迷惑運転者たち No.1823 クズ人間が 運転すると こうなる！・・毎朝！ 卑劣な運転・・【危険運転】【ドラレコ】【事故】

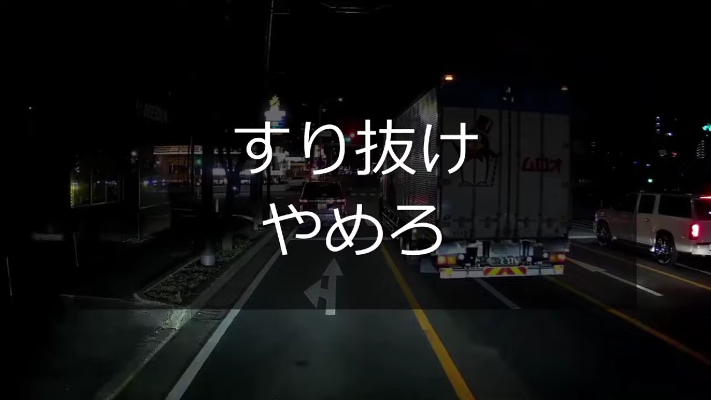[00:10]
ハハハ、笹だってくたばっちまえよ、サイカスよ。せめてよ、車体が変わってから行けよ。